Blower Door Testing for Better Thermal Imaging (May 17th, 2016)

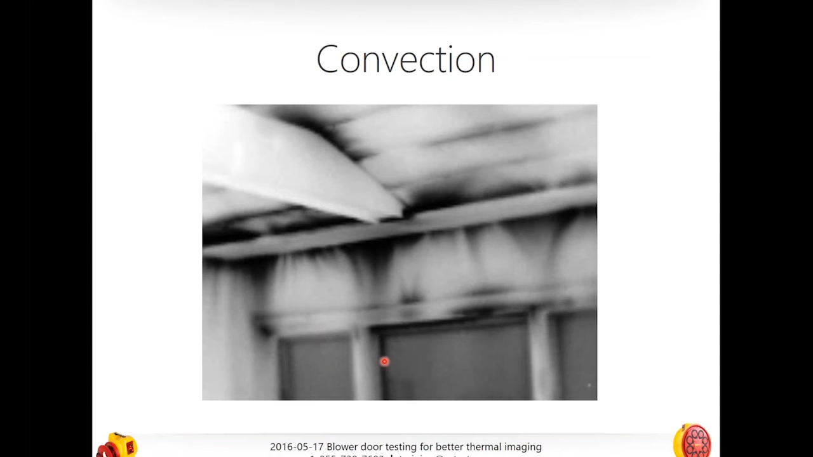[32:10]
So, here we are, we're inside of a warm house, and we have some very, very cold air moving through, and we can see because the wall on the inside is actually cooling. So, here it's much cooler because it's got, it's the, the, the convective heat loss or the air moving across it has picked it up and moved that heat away from it, leaving it extremely cold. And here it's just beginning. Another great example. So, the difference between this picture, I don't, some of you, some of you, some of you more savvy or, or people who've done more blower doors who probably know what the difference between this one, which is obviously has windows, which makes it an outside wall, and this one are.
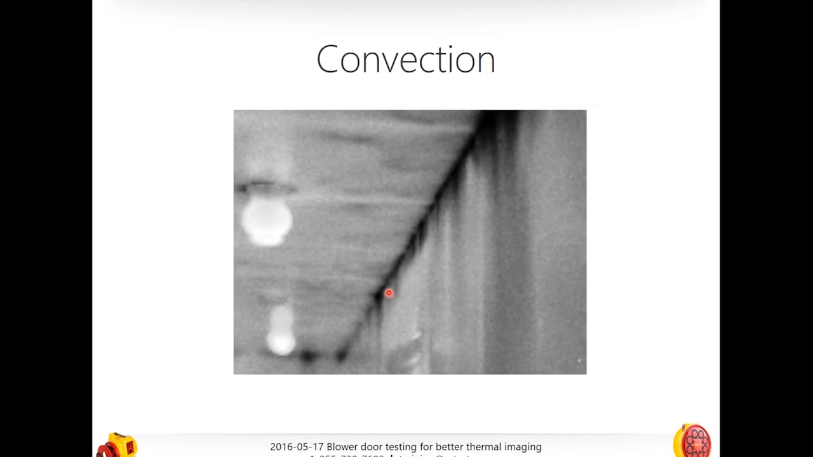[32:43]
On this one is an interior hallway. So, you see the two lights in here. But still, we have some obvious, yes, and the blower door is running. So, it has some obvious, obvious leakage.
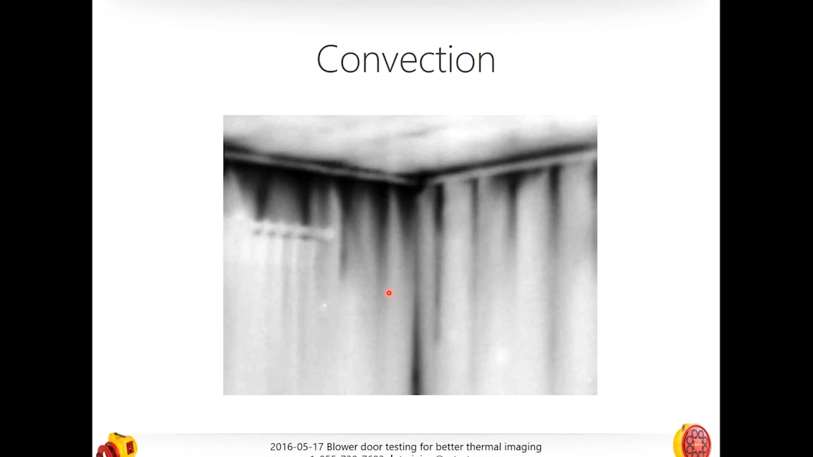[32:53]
So, the question, I'm going to stop, the question is, what is the blower door running at? And yes, it is. It is an open top plate. So, either way, we're just looking at open top plates. This is an exterior top plate. This is an interior top plate. But we can see it really doesn't make that big of a difference when we're talking about convection. In fact, it might even be worse. Here we can see another more profound line. And, what is this?
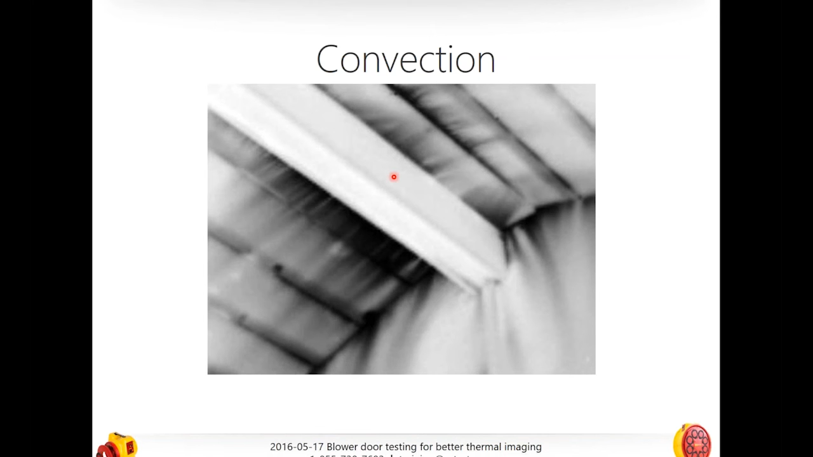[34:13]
You can also see that right here we have some seriously exaggerated lines as opposed to, say, over here. And that's probably going to indicate to us that we have some really, really heavy leakage right here. Thank you. So, the question was, what are we running or how, what's the blower door?
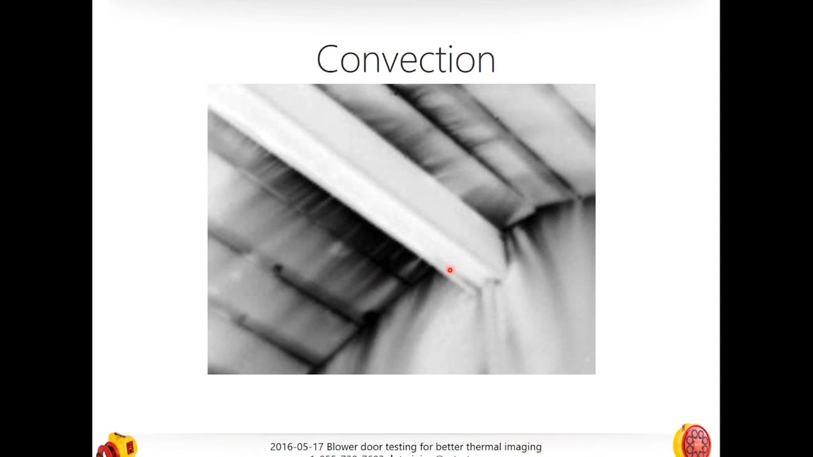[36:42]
say, for instance, depressurizing a house, which you're going to need to, to see from the inside to see leakage, because obviously if you're pressurizing and you're inside the building, you're not going to be able to see the leakage. Does everybody understand that? So, in all of these pictures that I'm going to show you, I'm depressurizing this building so that I can see the, you know, I can see the, in this picture, cold air coming in or in, if it was a warm house, if we were in the southwest, the warm air coming in.
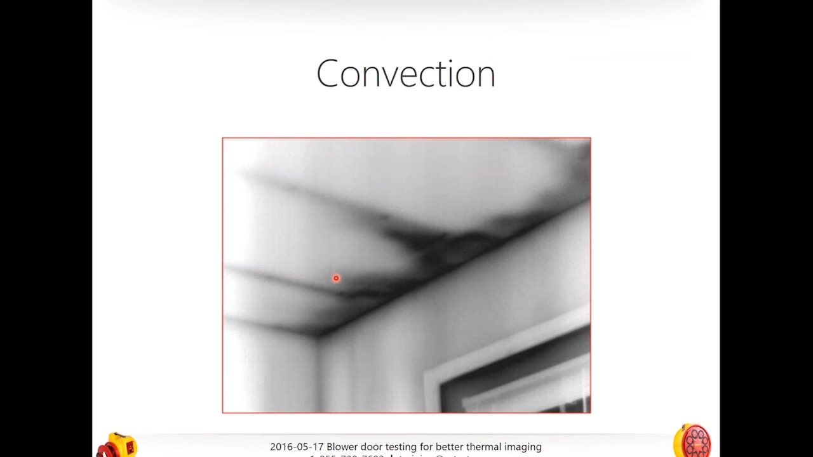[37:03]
But, anyway, I want to see the infiltration from the inside. Hence, I'm depressurizing. But, yes, it just depends. And it is possible that in this house, say, if it's very cold out and it's very warm out, that I could actually run this test for so long that I could depressurize and actually make everything so cold that I couldn't actually see anything. So, it does make a difference. Here's another really good picture. So, yeah.
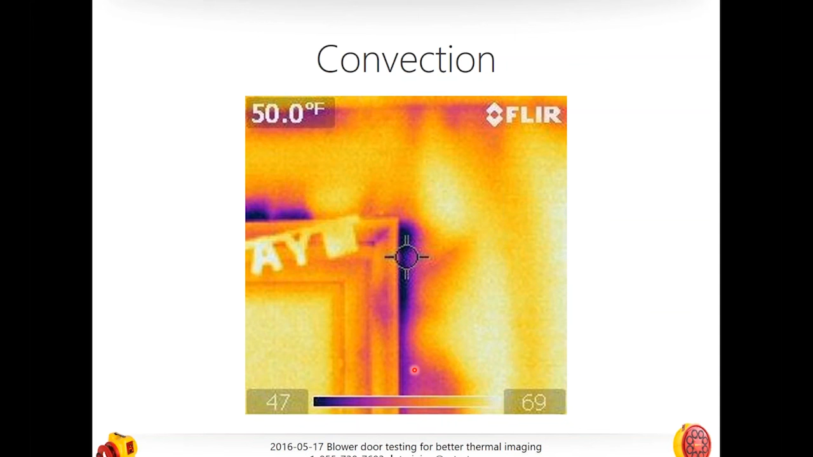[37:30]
On screen: spot 50.0°F
So, yeah, and Andrew agrees with me. He says that his concern is that you may normalize the house pressure with the outside too quick at high speeds. But I will talk about pressurization, when to use pressurization, Andrew. Thank you. It's very good. And here's just another image. And here we're actually seeing around the casement of an exterior door, we're actually seeing cool air pooling. And we're seeing, actually, some differences, and all kinds of differences in pressure, and, I'm sorry, temperature.
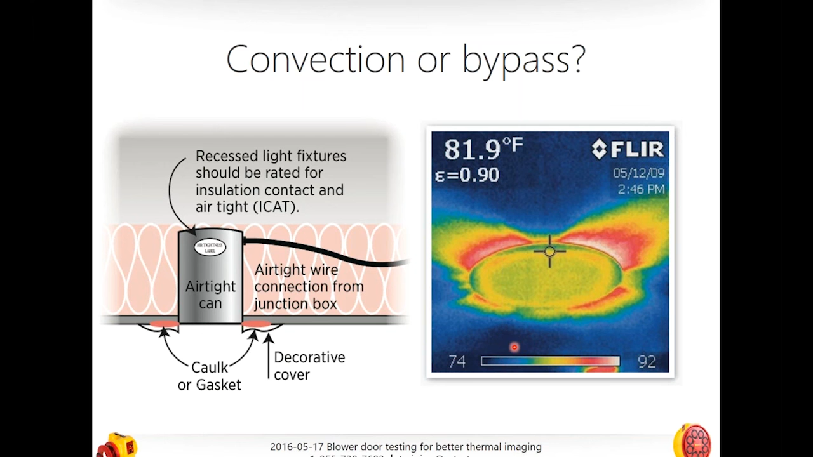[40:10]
On screen: spot 81.9°F
Because if that sinks on an interior wall, which it should be, if it's not, that's a really bad design, period, especially in cold weather. In fact, if it hasn't, if the lines haven't broken yet, you know, then I would change that. But the point is that if you are, this is, this, we have an interior finish on a ceiling that opens onto the other side into an interstitial space, an attic, a non-conditioned space.
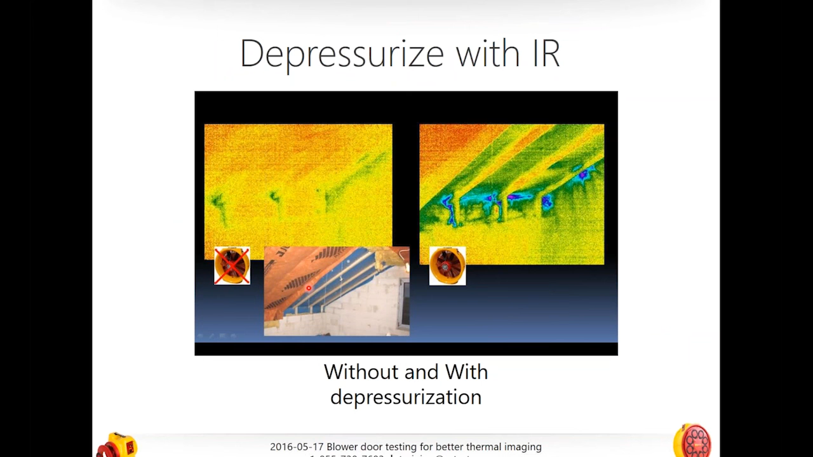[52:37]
So, how do you find these bypasses when you're using that blower door? Well, again, here are some really good ideas of, some images, some ideas of what it looks like when you're running the fan. And here is Andrew. I wanted to get to this. I'm sorry we lost Joe, but Andrew, this is what Andrew was saying, and I totally agree with you, Andrew. This is when you can pressurize with an infrared camera, or with a blower door and do an infrared. This is great. So, here I'm in a cold house, and this is a picture I took.